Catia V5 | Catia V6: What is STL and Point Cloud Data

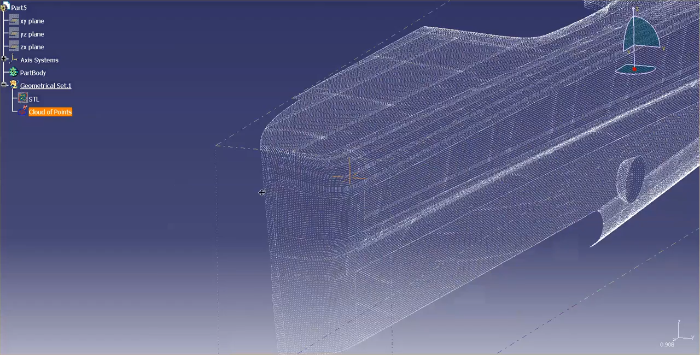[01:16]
if I analyze this thing, what you'll notice is that this has got 174,000 points.
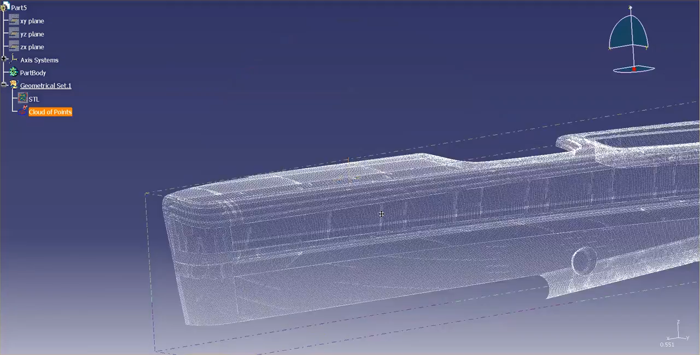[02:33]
Now, with a cloud of points versus an STL, what you'll see is you'll see all of the individual points.
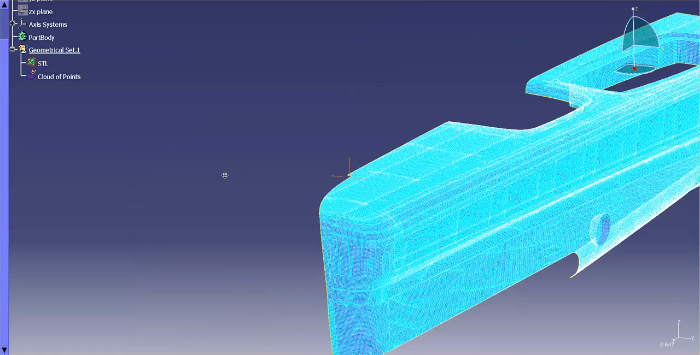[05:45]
you can see where the free edges at are on a mesh. Like in this case, I turned down the free edges or non-manifold edges.
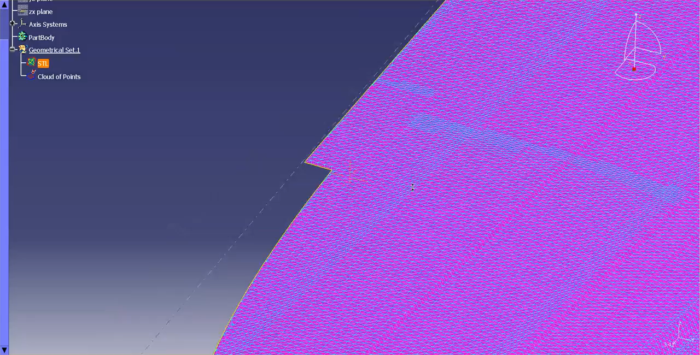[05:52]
So, you can get a pretty good indication of problem areas a little bit easier on an STL.
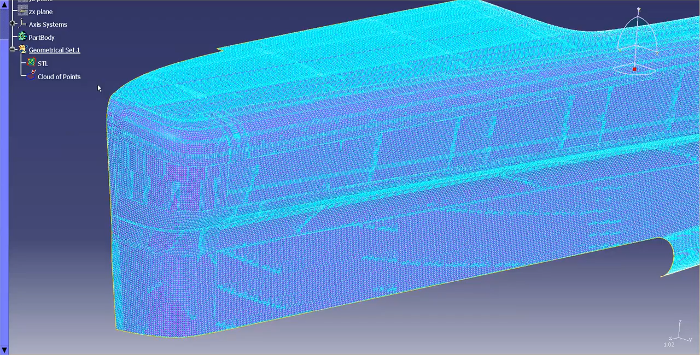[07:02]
So, I'm going to go ahead and hide the STL and look at that point cloud.
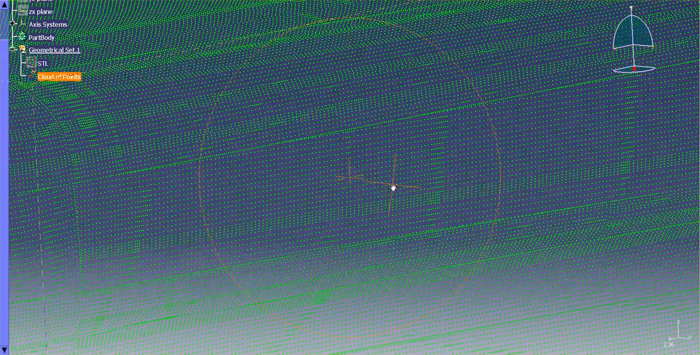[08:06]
to get a really good indication of what's going on with those points. It makes it a little easier to see. And then properties, I can go in here and change the color as well.